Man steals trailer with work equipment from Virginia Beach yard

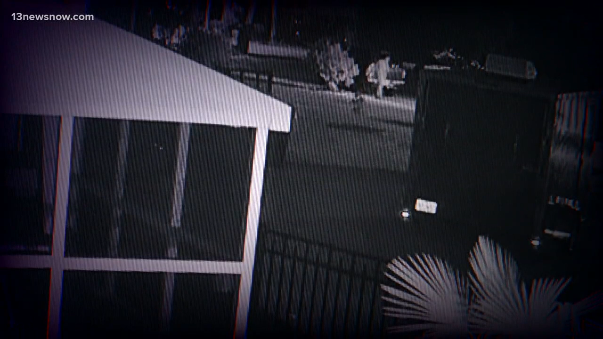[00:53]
He backed up, stole the trailer and drove off. It's pretty bold. Bold, considering Coons has surveillance cameras all around his property and he caught most of that on video.